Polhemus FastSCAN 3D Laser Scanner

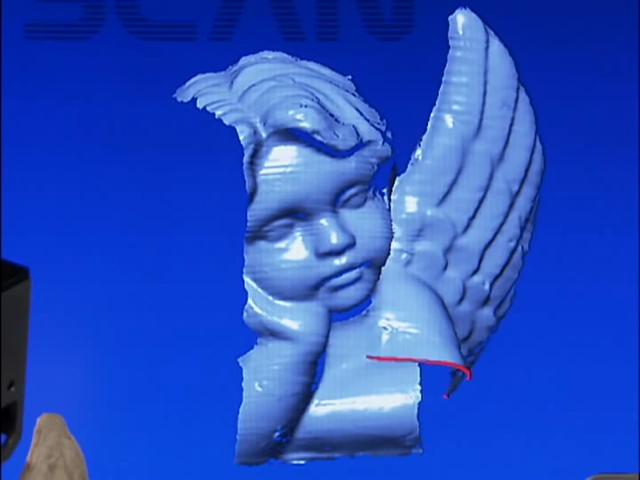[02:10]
allowing onboard CCD cameras to precisely record multiple slices of three-dimensional space.
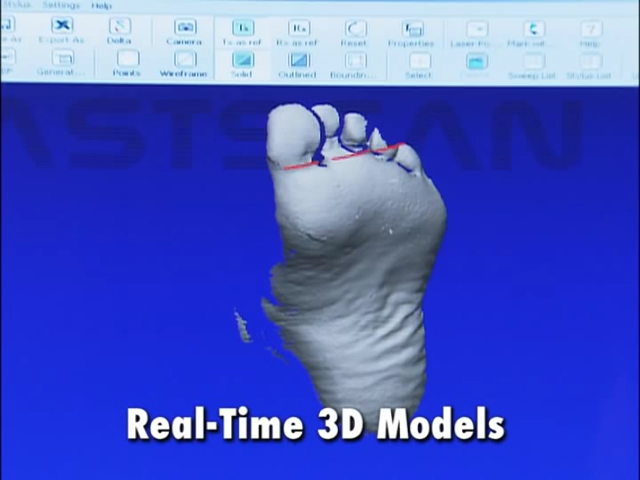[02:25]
And there's no need to place cumbersome registration dots on the object being scanned.